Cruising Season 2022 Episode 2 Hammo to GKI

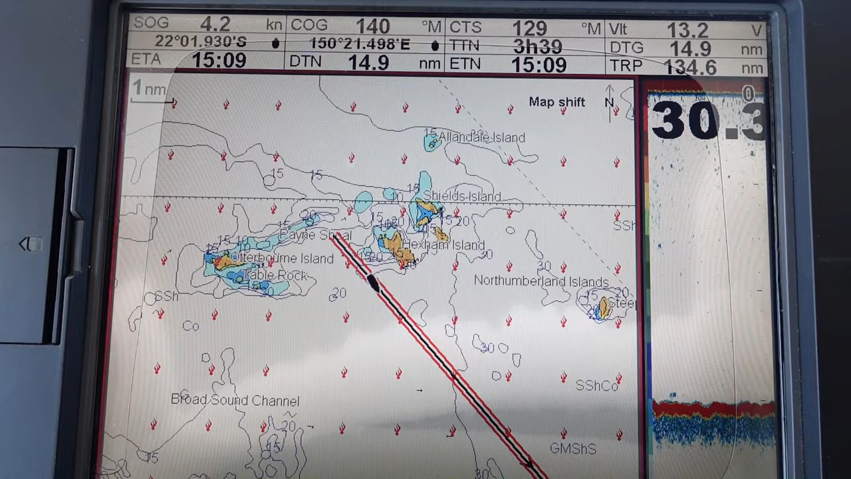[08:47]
When we left this morning, we were doing 5.2 knots, we're doing 3.1 now. There's no wind and it's all because of the tide.
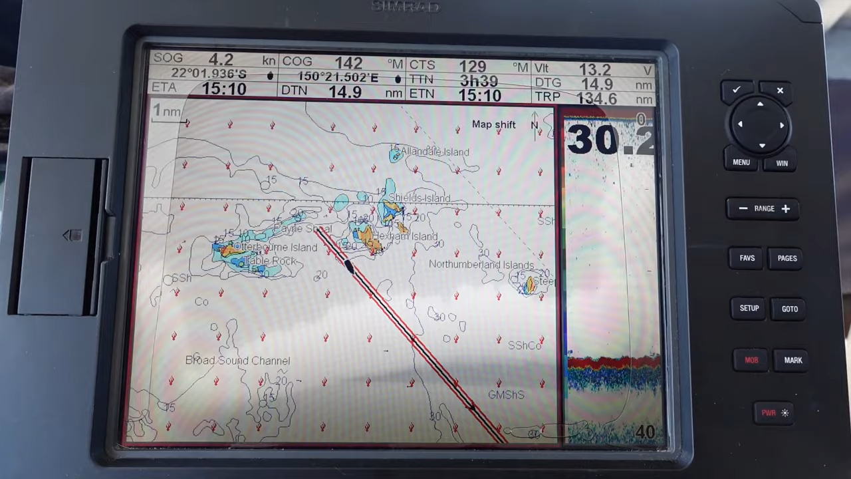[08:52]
Around Mackay, the tides are really high. They have up to 6 metre tides in this area.